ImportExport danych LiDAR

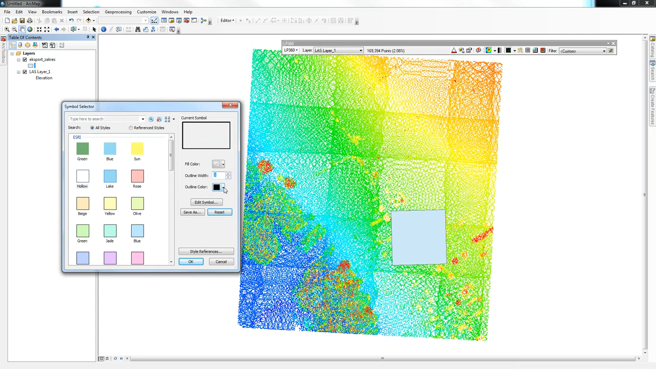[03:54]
aby był widoczny i zmienię kolorystykę przez kliknięcie na niebieski prostokąt, na Hollow, czyli przezroczysty bez wypełnienia, po grubie linię do dwóch punktów i zmienię jej kolor na przykład na różowy. Po kliknięciu OK styl zostanie zapamiętany. Kolejna rzecz, która zostanie wykonana w ćwiczeniu, to eksport danych LIDAR do pliku ASCII. Eksport jest możliwy poprzez pasek LP360 narzędzie EXPOL LIDAR DATA. Zbieram to narzędzie i następnie wskazuję typ eksportowanych danych jako punkty.
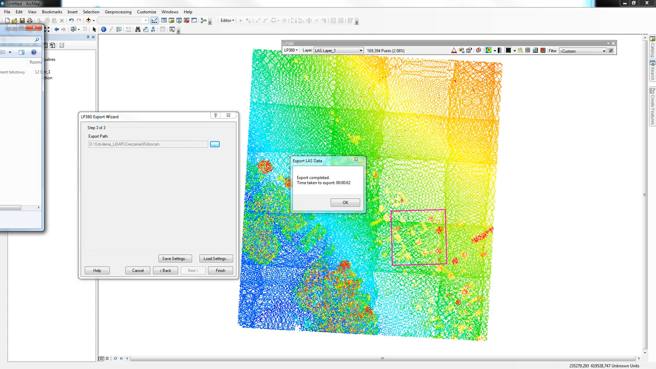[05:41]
Po kliknięciu finish plik zostanie wyeksportowany a ja przejdę do folderu ćwiczeniowego i pokażę Państwu zapisany plik tekstowy. Otworzę ten plik. Plik zbudowany jest z kolumn zawierających wartości współrzędnych x, y, z a także zaznaczone przeze mnie atrybuty czyli intensywność, klasa oraz czas skanowania. Aby przeliczyć czas GPS na czas UTC należy wykonać konwersję na przykład za pomocą konwertera online.
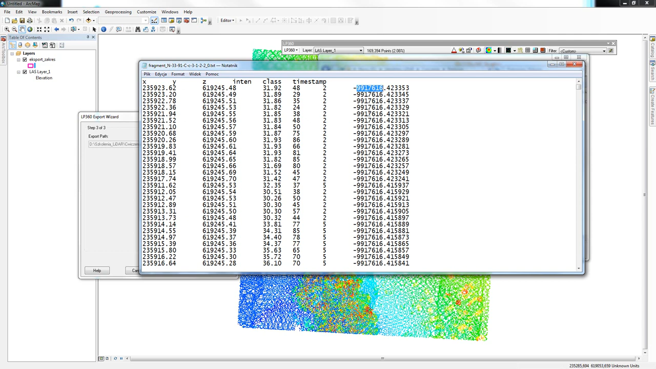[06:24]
Jedyne co najpierw należy zrobić to ze względu na odejmowanie wartości miliarda od czasu GPS należy przeliczyć z powrotem tą wartość czyli dodać miliard. w konwerterze GPS wpisuję już przeliczoną wartość
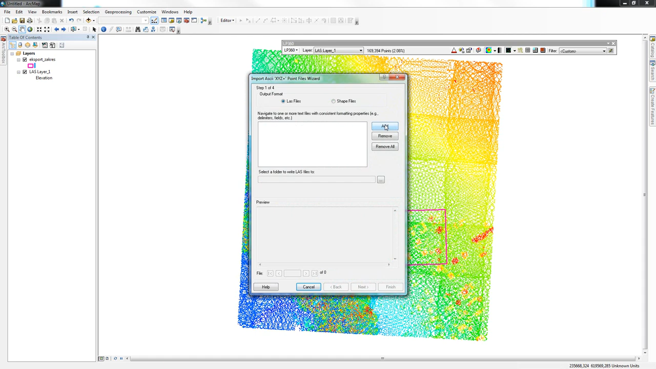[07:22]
zakładce Import Import from ASCII mogę wykonać import danych ASCII. W format wyjściowy zostawiam zaznaczony las dodaję teraz plik przez add w folderze ćwiczeniowym znajduje się plik tekstowy otwieram ten plik doda się tutaj do listy następnie wybiorę również folder zapisu będzie to folder taki sam robocze OK na dole pojawiła się tabela czyli podwgląd zawartości danych w pliku tekstowym przechodzę do następnego kroku i następnie wskazuję
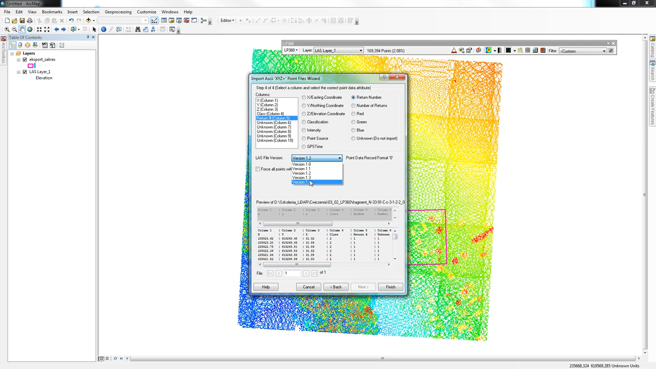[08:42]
atrybutów kolumna czwarta klasyfikacja kolumna piąta return number wybiorę jeszcze wersję zapisu jako las 1.4 i po kliknięciu finish zostanie wykonany automatyczny zapis do pliku las import został zakończony mogę nacisnąć ok i mogę teraz wczytać nowe dane czyli znów czerwony plus add lidar data layer przychodzę do folderu przez add files przychodzę do folderu
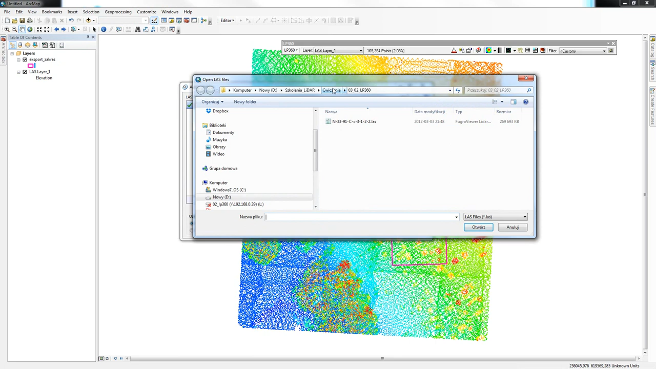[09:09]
robocze i wybieram nowy plik las otwieram
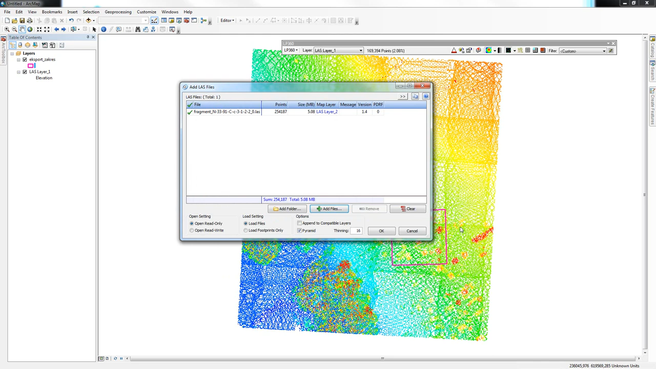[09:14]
plik po kliknięciu ok zostanie on wyświetlony w ćwiczeniu zapoznali się Państwo z możliwościami zapisu czyli importu i eksportu do różnych formatów danych w pierwszej części ćwiczenia wczytałam dane lidar w celu przeprowadzenia eksportu chmury punktów ALS zawierającej atrybuty takie jak intensywność klasyfikacja kolejność odbić liczba wszystkich odbić czas